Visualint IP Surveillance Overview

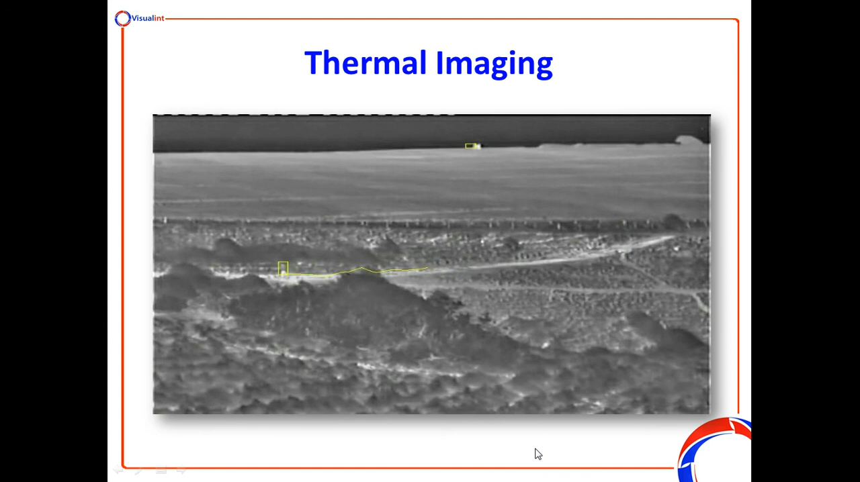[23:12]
And find out who that was that was entering your property. Obviously the thermal camera will work in total darkness. Which is obviously quite a powerful capability.